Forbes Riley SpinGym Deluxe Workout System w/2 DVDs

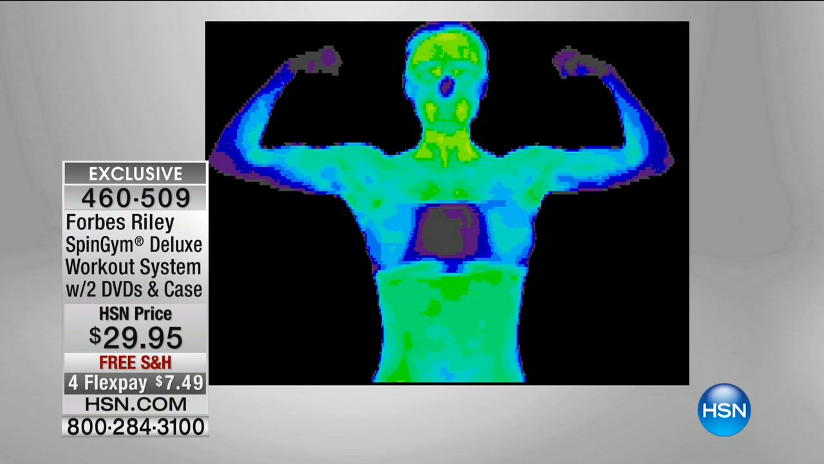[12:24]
it's hard now imagine five minutes spin gym it lights up everything that's yellow is warm
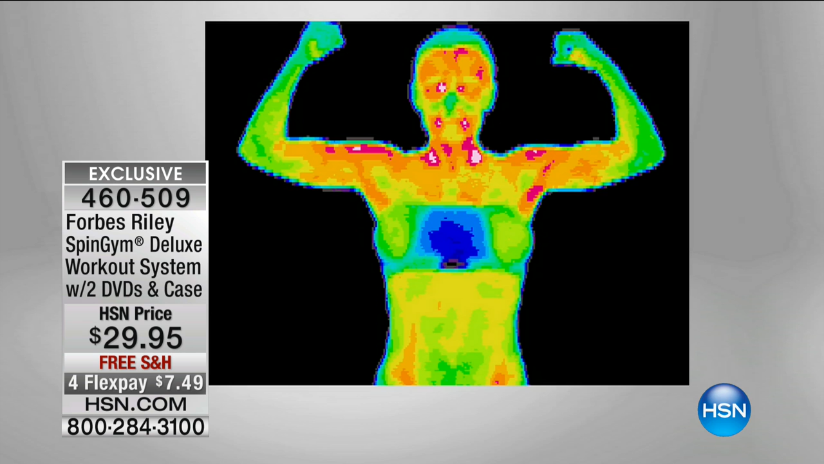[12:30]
everything that's red is hot you become this fat burning cardio boosting machine our metabolism slow down when we get older this is the answer to that but it's front and back now i gotta show one more thing i want to show you both connor and
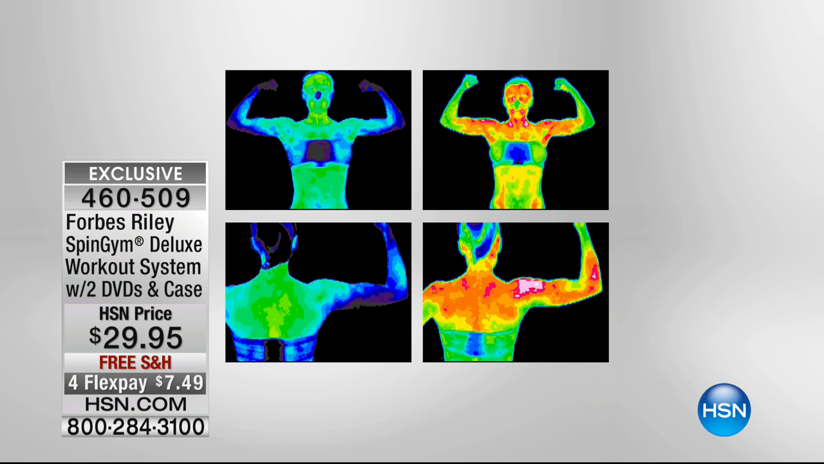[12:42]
henry so i'm gonna have them both turn around for a second that's possible for you now i'm gonna show you both backs first of all just come here henry 62 grandfather